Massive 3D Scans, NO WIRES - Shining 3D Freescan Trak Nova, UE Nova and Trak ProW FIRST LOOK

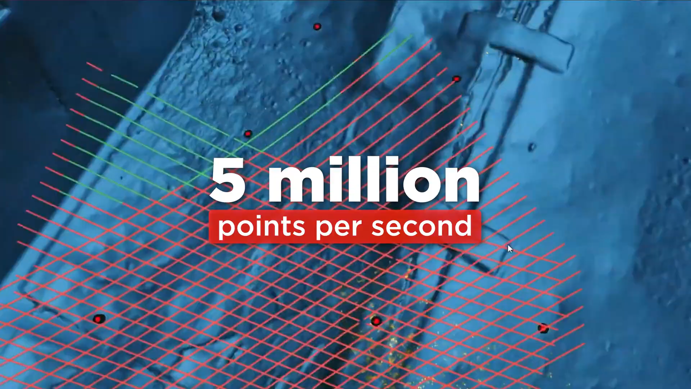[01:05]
What kind of resolution are we talking? So for this, the UE Nova, and for objects of this size, we don't really need to go high resolution.